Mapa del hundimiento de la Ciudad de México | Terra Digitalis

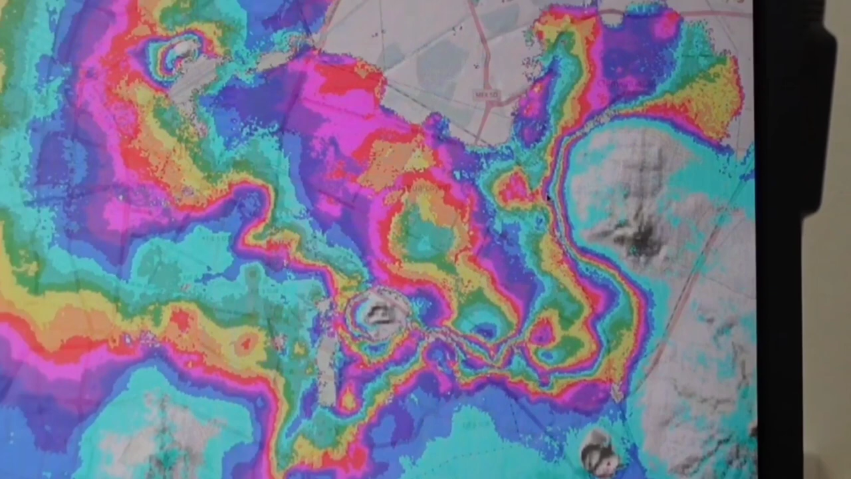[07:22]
Y entonces estaríamos hablando de una especie de escalera con una pendiente muy pronunciada, muy alta.